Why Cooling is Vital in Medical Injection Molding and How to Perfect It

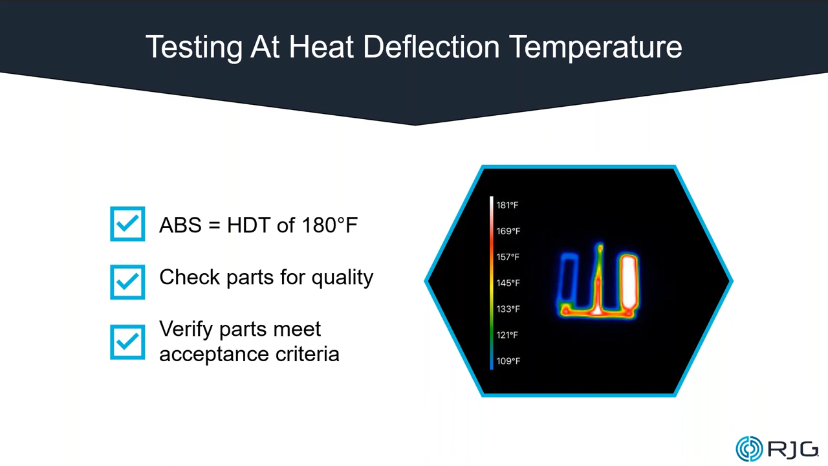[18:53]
And then another thing to note was ejector size was more impactful for pin push than ejector speed was. So other things to note. So let's talk about warp. Well,
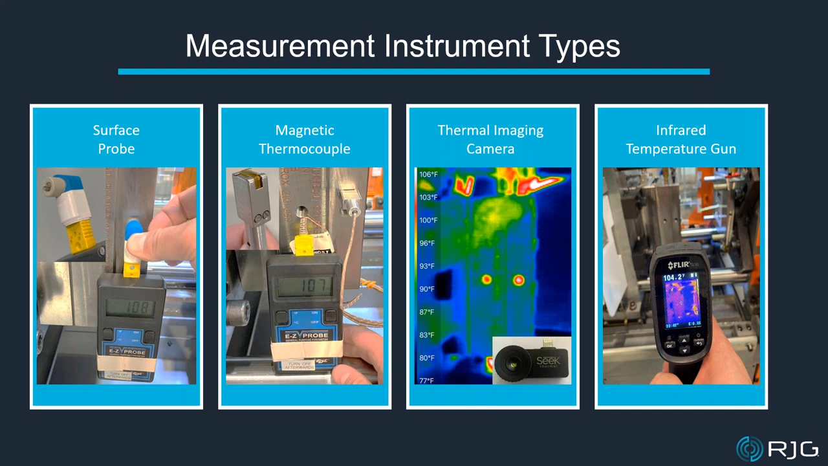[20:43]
On screen: scale top 106°F, scale bottom 77°F
And we see that same as thermal imaging camera. If it's highly polished, we're going to now skew our results because of its being highly polished. And as you can see here, there really isn't much difference between the readings of each of these instrument types. So my recommendation is to select one and continue to use it.
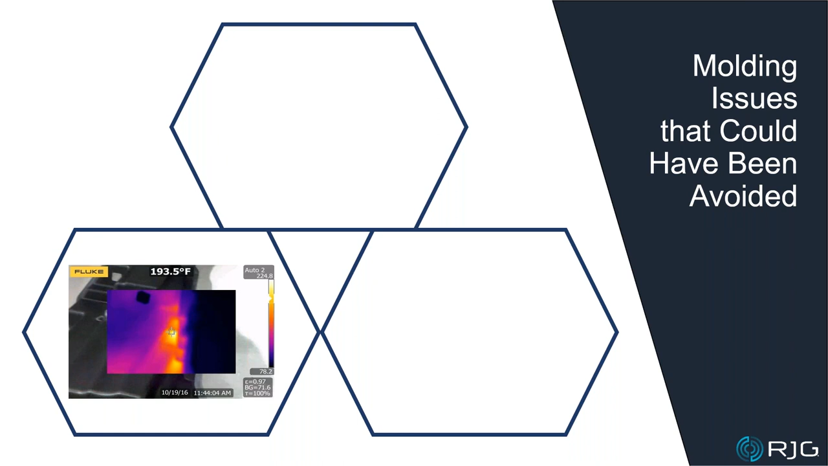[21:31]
On screen: spot 193.5°F
the T0 trial, and there's a hot spot and the parts are just not capable of meeting dimensional requirements for assembly now. And just think, if you used simulation that utilizes accurate waterline placement for hot spots so they could be identified, and the end warps inward significantly, we can now see that if we would have used simulation, we could have avoided all of this if simulation was used.
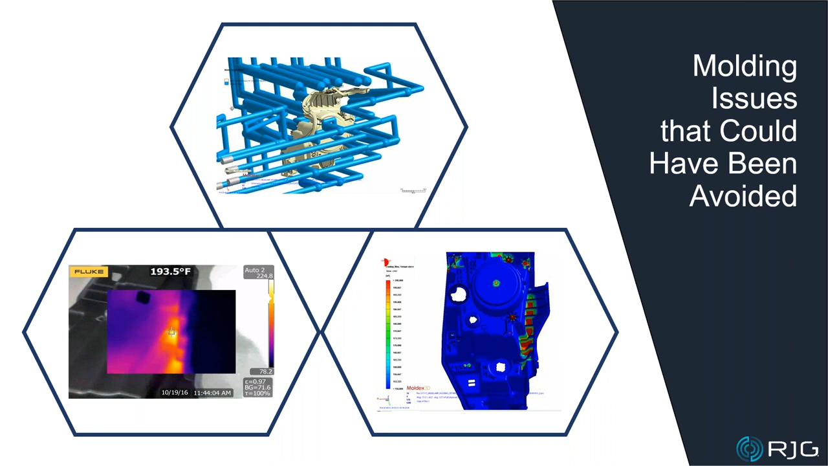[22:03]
On screen: spot 193.5°F
And in this case, no one was able to identify the problem in time, so costly mold modifications were required for this.
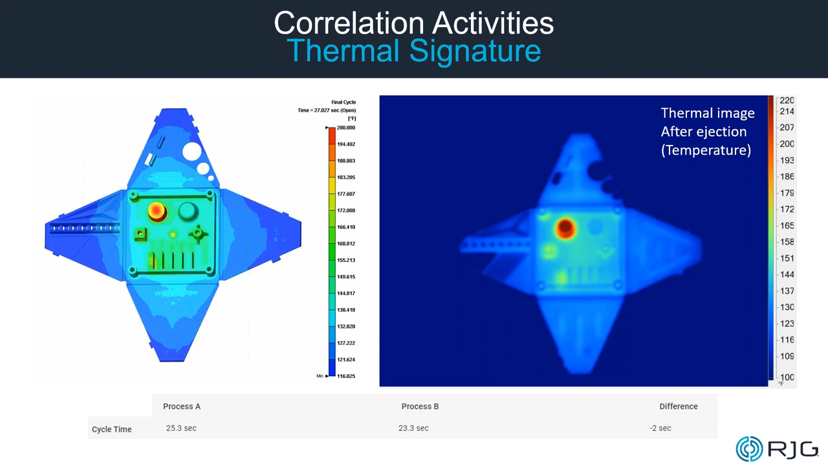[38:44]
Keep in mind that the validated process was 2 seconds less than prediction. So the correlation in this case, that the simulated temperature of the hotspot would be around 200, while the thermal imaging camera shows the temperature of 220. And these images depict the simulation to actual result for sync mark.